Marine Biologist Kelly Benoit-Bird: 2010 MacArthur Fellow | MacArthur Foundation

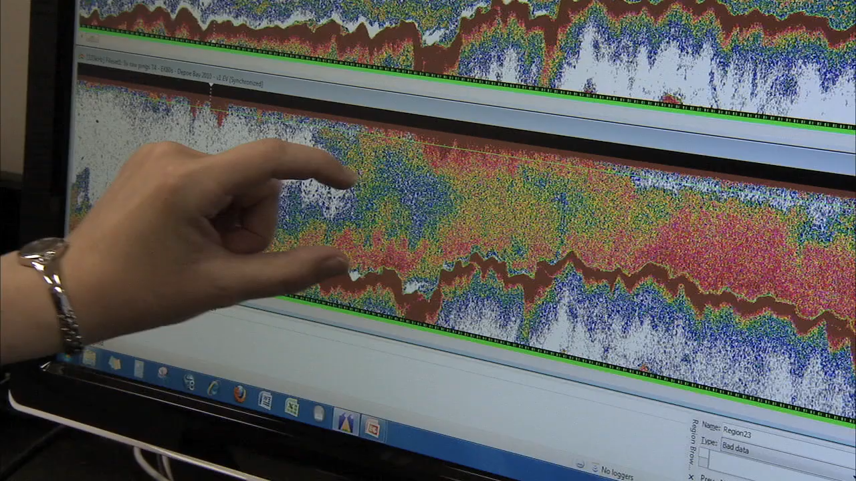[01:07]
that related to what its predators and prey were doing.